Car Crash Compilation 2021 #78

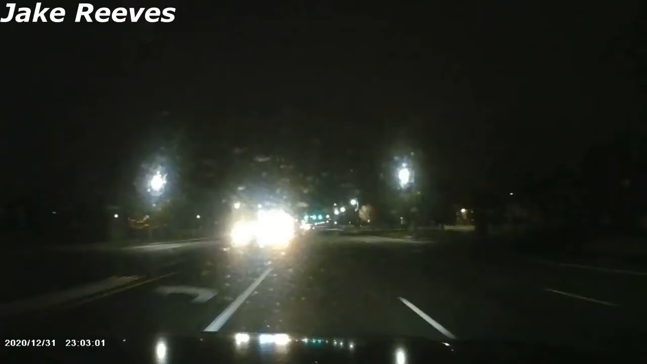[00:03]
I thought you were going to say the professor in Gilligan's Island. Whoa! Holy shit! Why was he stopping on his brakes? Because at that point, it was way too late to hit the brakes. Yeah, what? All he did was almost make that an accident.